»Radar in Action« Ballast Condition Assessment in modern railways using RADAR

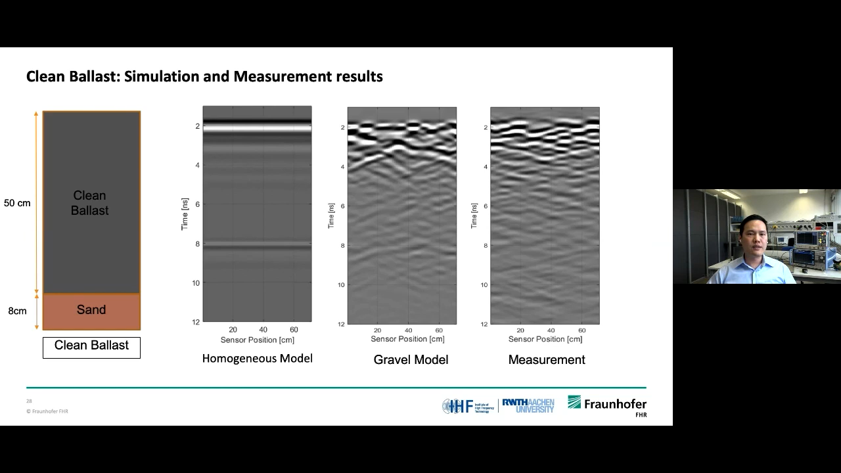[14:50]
After simulations in GPL Max, it can be seen that the B-scan of gravel model in the middle has more dropping refractive signal due to its gravel structure. While the homogeneous model on the left has no such phenomenon. And you can see the consistency of the gravel model simulation results and the actual measurement results.